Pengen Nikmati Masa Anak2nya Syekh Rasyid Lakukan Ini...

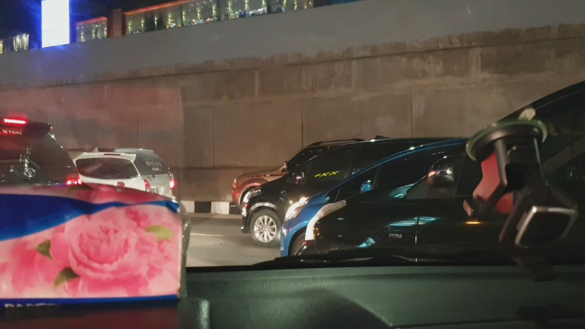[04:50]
Nah kita terjebak macet Ini cuma sabar yang Mbak mobil